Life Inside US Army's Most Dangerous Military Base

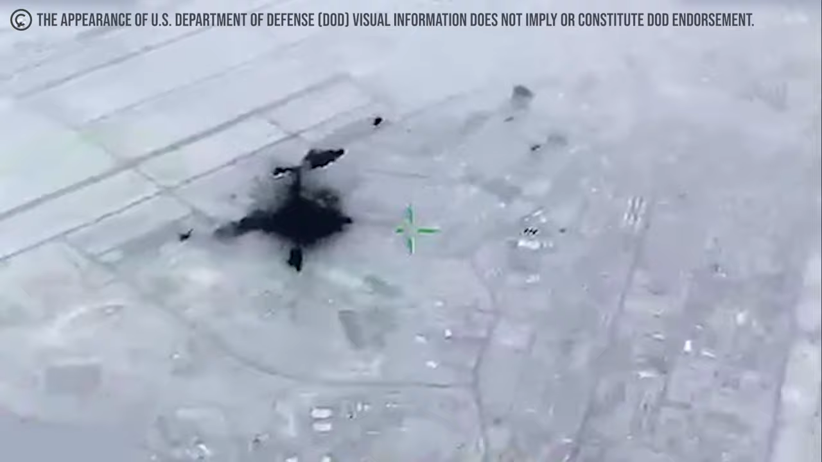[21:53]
The rockets caused substantial damage to the base's infrastructure and resulted in traumatic brain injuries to several U.S. service members. This event marked a significant escalation in U.S.-Iranian tensions and highlighted the risks faced by U.S. personnel in Iraq.
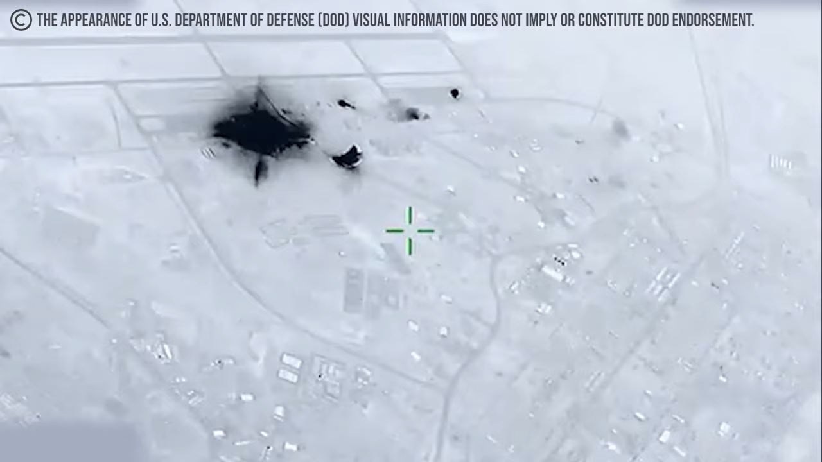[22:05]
Repeated Rocket and Drone Attacks Al-Assad Air Base has been